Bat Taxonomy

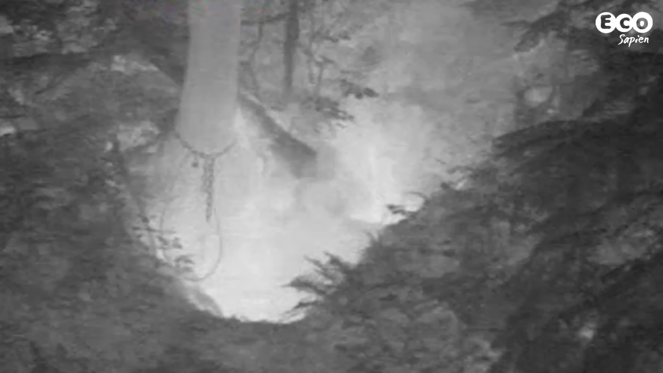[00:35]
These are Natteras bats, one of 17 species to be found in the UK.
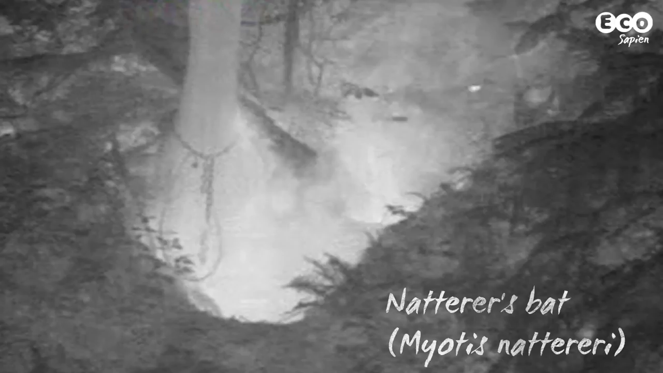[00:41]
In late summer and early autumn they take part in swarming,